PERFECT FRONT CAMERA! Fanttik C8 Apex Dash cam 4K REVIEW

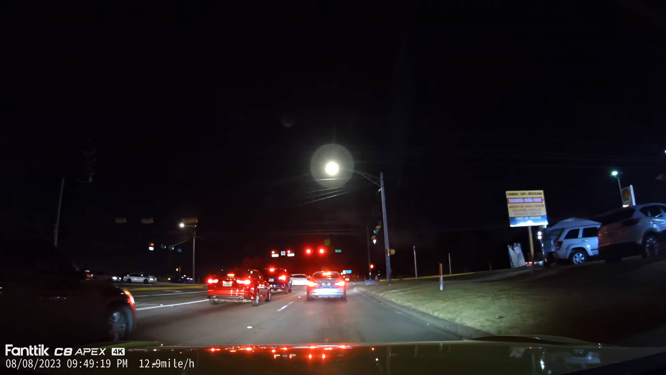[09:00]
cheap sony chip that it has a super night view resolution as you can see it you can see it pretty clear this one is super clean you can see everything super good okay and f 1.8 view that helps with the night vision okay and
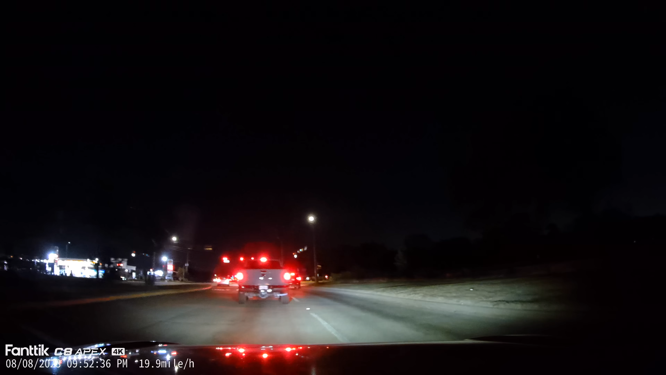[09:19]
a wide dynamic range that helps with the when you see bright lights and dark uh view and the same time the
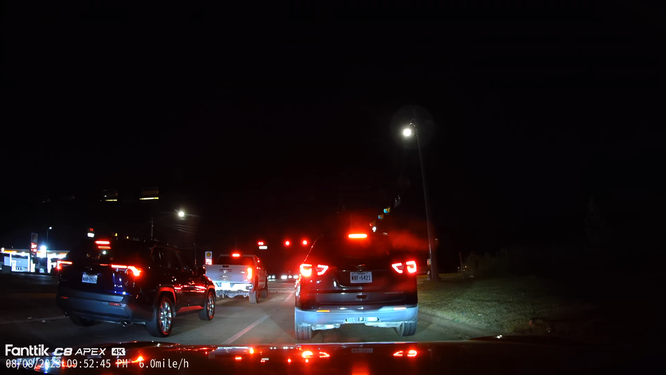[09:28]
wide dynamic range fix that okay that's why you you cannot see the glare the glare sometimes in some cameras when the car lights hits the front on the camera the glare is super bright and this one has that to fix that okay so this is the resolution for this camera it looks amazing i recommend it you can see it by yourself and you can decide if you want this camera if you only need a camera that has a front
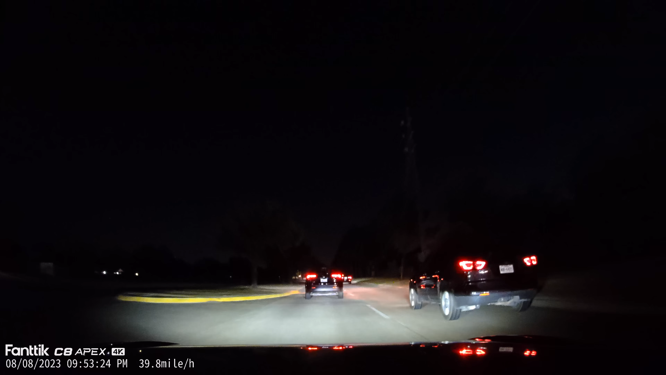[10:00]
camera only this one is great 4k resolution